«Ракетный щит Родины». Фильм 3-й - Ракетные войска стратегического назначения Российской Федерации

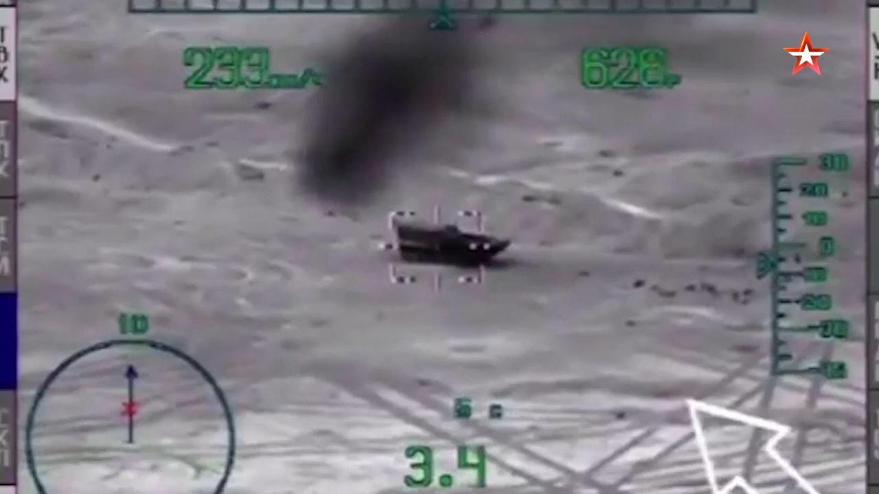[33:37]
Ракета оказалась эффективной по применению с вертолетов,
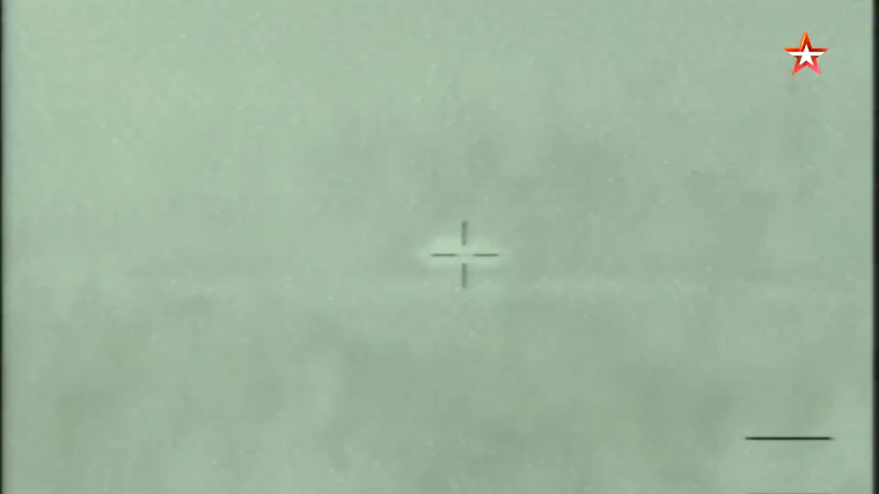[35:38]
После выбора объекта атаки ему лишь оставалось нажать на кнопку пуска.
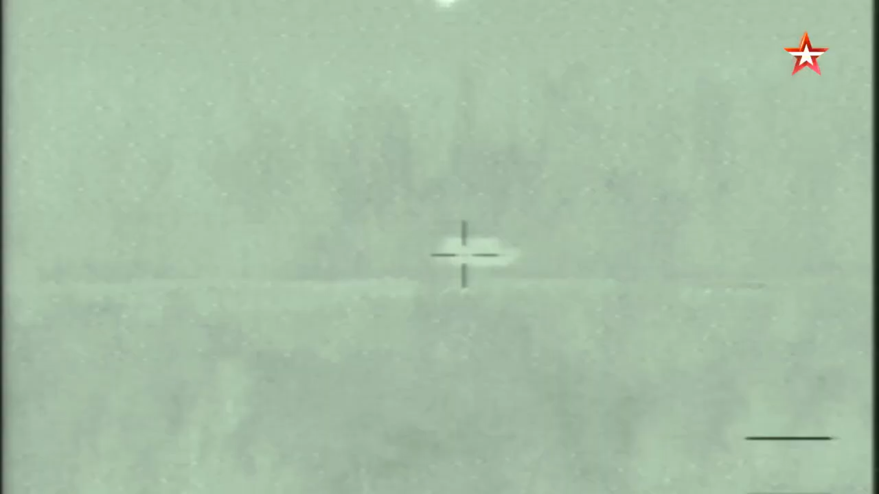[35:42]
Система наведения сама сопровождала цель и направляла на нее ракету.